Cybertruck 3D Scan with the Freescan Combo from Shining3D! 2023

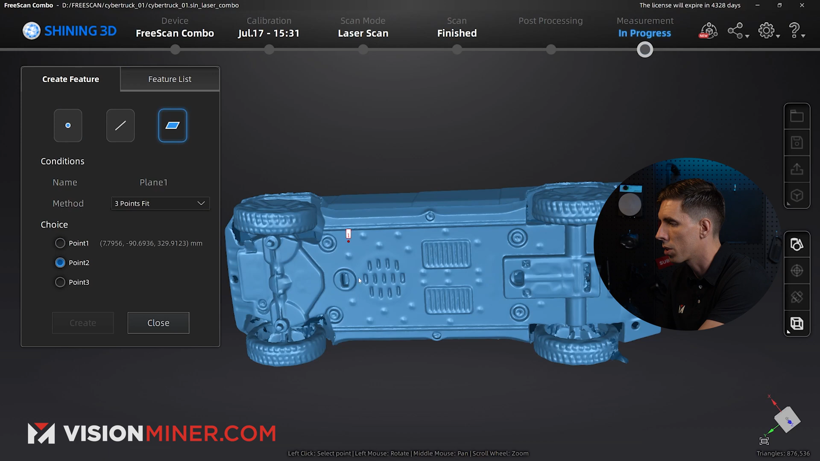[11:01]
I'm just going to go click, click, click and create.